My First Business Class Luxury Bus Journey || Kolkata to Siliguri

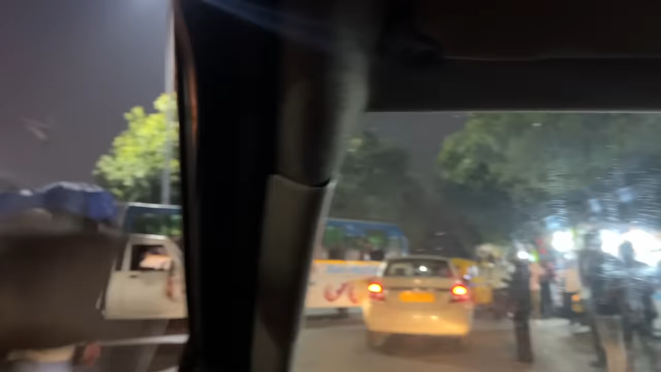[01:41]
पेसलिए वाले जगह में हमारा मतला पांसा मिनिट चला किया
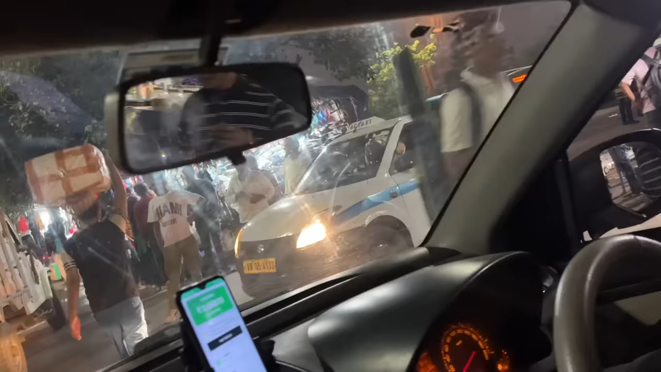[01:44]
अब अब टाइम हो रहा है साड़े पांच
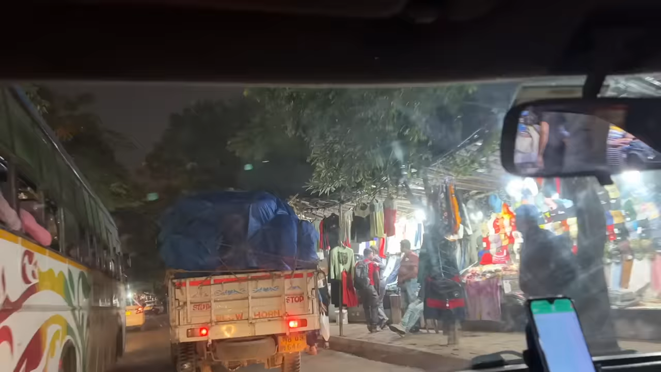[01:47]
छह किलो मेटर आने में ड्रीड गंटा लग गया तो हमारा जो बस तेंड है बिलाइन
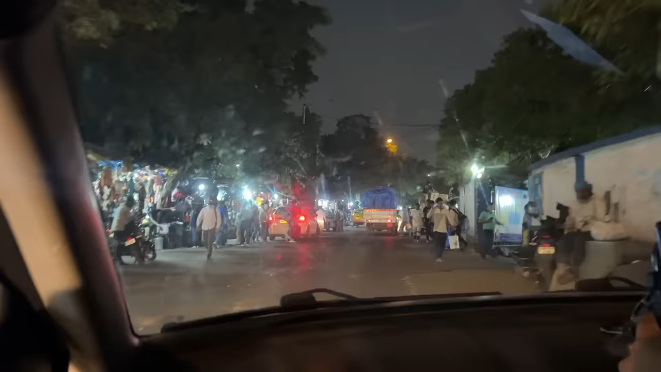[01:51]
बस उसका जो बस तंड है बस सामने ही है वो क्या है बई सी और हो इसको बीसी रोए मार्केट
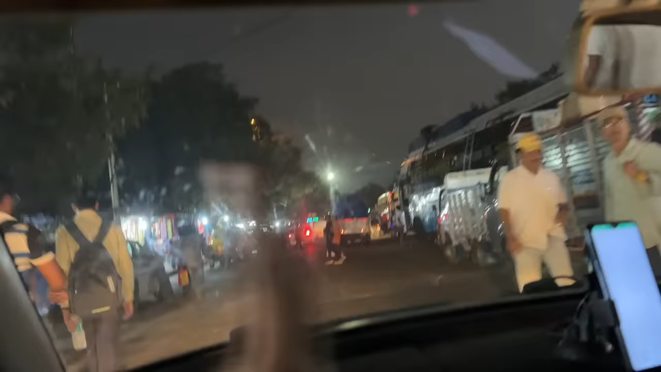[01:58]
वोलता है जस्त उसके ऑपोजिट में ही हामारा वरा
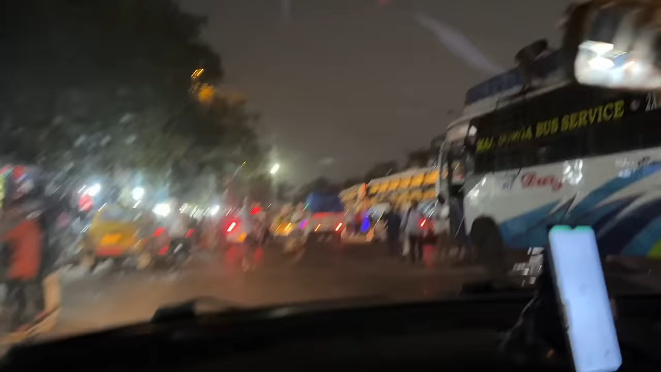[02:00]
� साथ हुआ ही है अपना कौन साथ देखना पड़ेगा